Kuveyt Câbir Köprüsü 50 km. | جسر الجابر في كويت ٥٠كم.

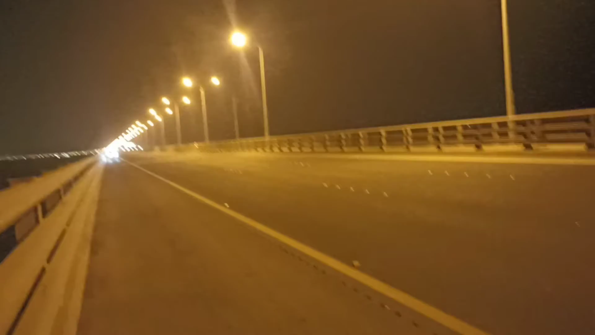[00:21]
bu köprü şu anda gördüğüm yani şu ana kadar gördüğüm en büyük uzunluktaki olan köprü bu da Ebu Rimas'ın Mercedes'i